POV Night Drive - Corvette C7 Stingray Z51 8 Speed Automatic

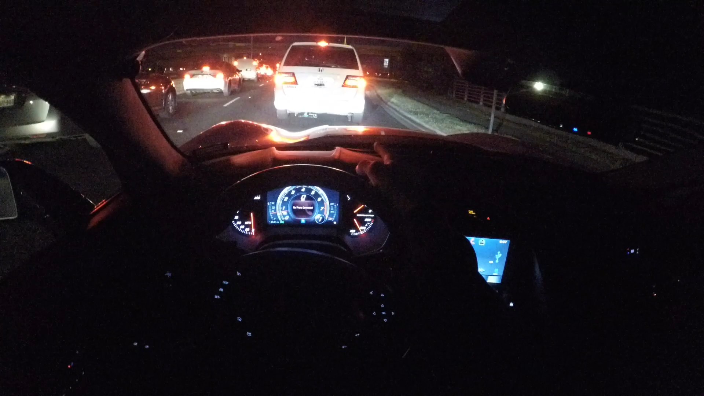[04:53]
As soon as this minivan clears and I have a right, I am on the on-ramp and we'll just do a couple pulls, let the exhaust note do the talking, and then I guess I'll wrap it up at the end of this video.
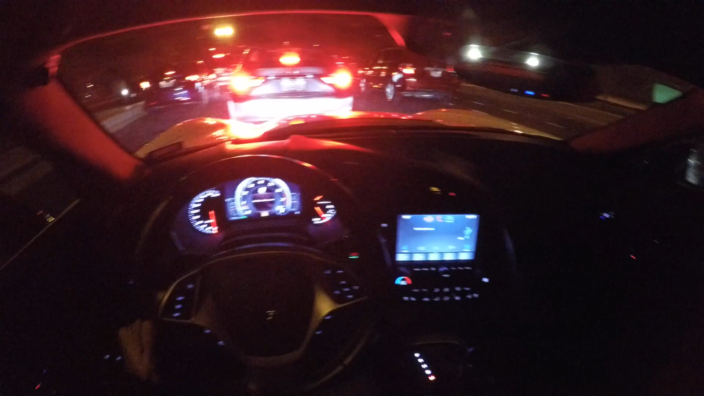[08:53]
Unfortunately, it's still 6:17, although it's dark, so a lot of people still driving back from work. I think I was able to get like two pretty decent pulls in. I try to, you know, mess around with the paddle shifters, blip down and all that good stuff. So maybe you guys got some decent exhaust sound. You could go back and forth watching this one in the GT350 video, give you guys a little bit of comparison.